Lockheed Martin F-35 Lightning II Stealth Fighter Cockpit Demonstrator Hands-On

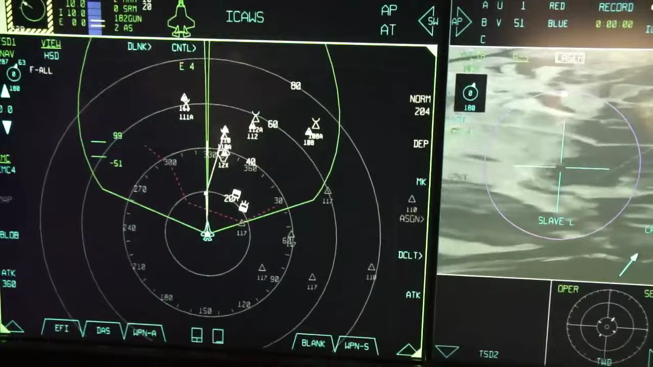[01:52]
It can be coming from my radar, my wingman's radar, anybody who can contribute information that goes through my computer, scenario computer, will be put up on that display.
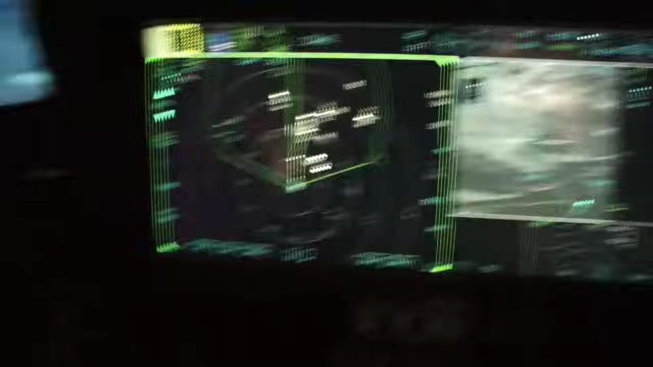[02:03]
And then I'm going to use my, you go ahead and use it, the cursor slew controller and you're operating your cursors.
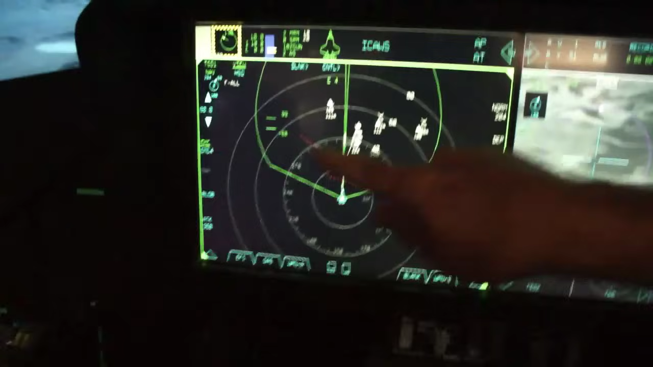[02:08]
Put it down on one of these fighters. And that blue airplane in the center is you. Put it down here on one of these guys. There's my target data box telling me everything the airplane knows about that one fighter.
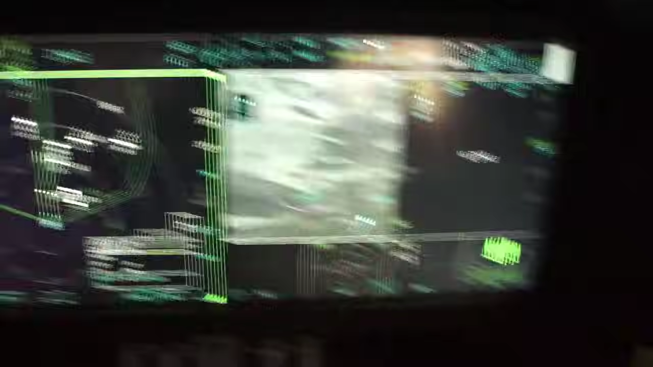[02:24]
I'm going to use my target designation switch and make that guy a target. You notice it is a dashed red line around him because we don't currently have a weapon selected.
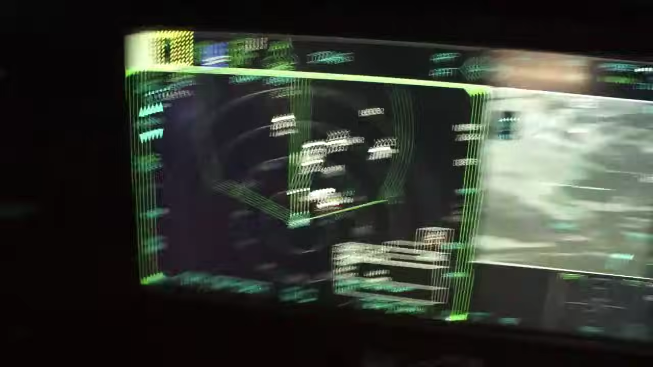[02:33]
So I'll take this top button, give it a quick click forward, and we've just selected the AMRAAM missile over here on the store's management display.
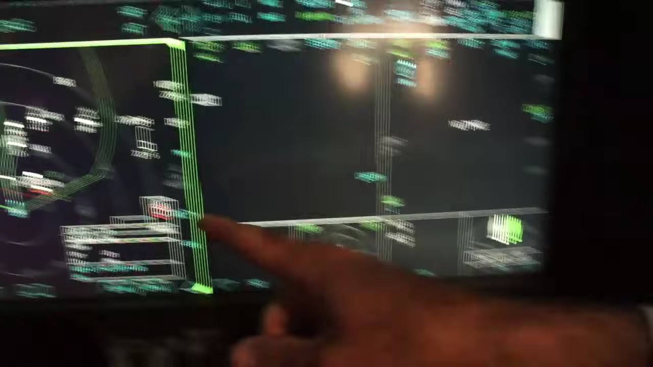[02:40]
So now we have a solid red line. So that guy is now a target and it is indicated also the weapon information on my head-up display.
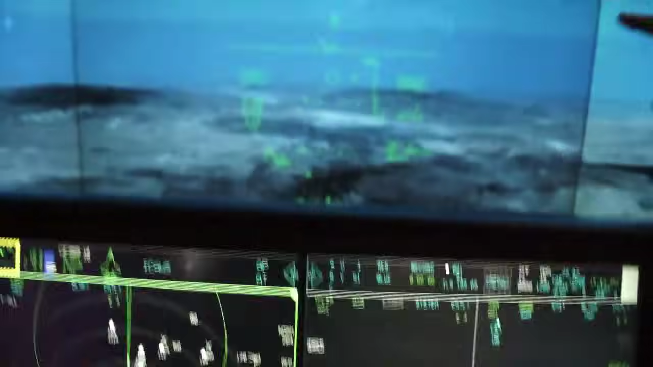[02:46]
So that target is 21.5 miles away. We're closing at 120 knots. And if you look at this display here again, I'll zoom in on that guy and you notice he is flying away from me.
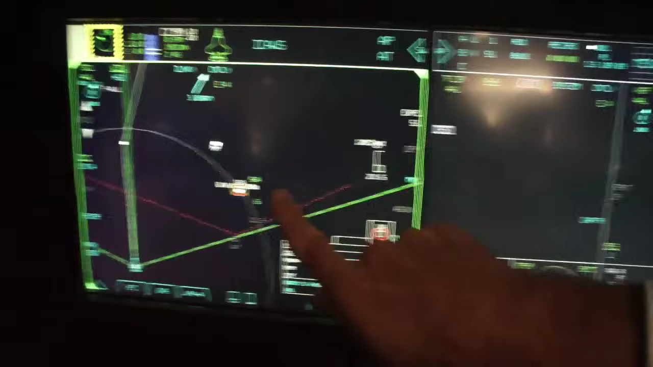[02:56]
The other target is flying towards me because I see the pointy end of the nose and the radar dish on the front of the airplane. So it's intuitive just by looking at the display as to what's being portrayed. I don't have to do much interpretation in my mind.